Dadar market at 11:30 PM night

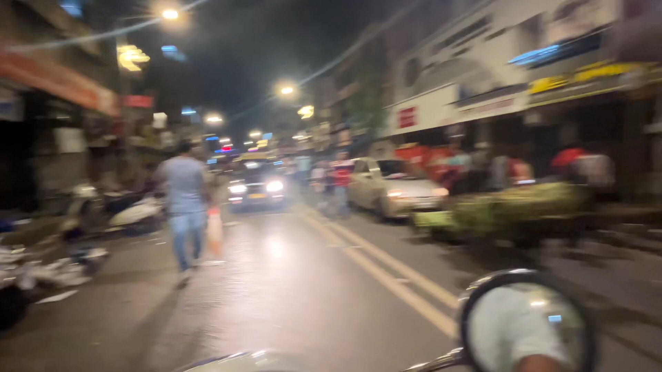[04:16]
मार्केट अभी रात में मतलब कुछ कुछ चीजे फिलावर मार्केट देखो आप लोग